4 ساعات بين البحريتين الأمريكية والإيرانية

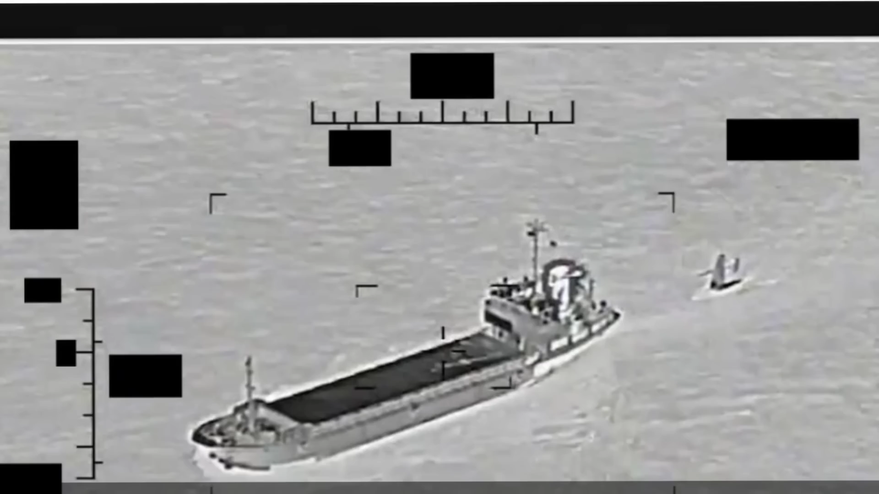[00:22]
محاولة الحرس الثوري الإيراني عادة توجيه درون بحري عبر سفينة شاهد بازيار وهذا الدرون البحري هو سايل درون إكسبلورر وتدخلت الـ USA ثانجابولت لمنع إعادة التوجيه حسب البيان الرسمي دائماً وانطلقاً هذه المرة من المياه الدولية حسب فيديو تصويري وليس بالضرورة دقيق من الأسطول الخامس الأمريكي في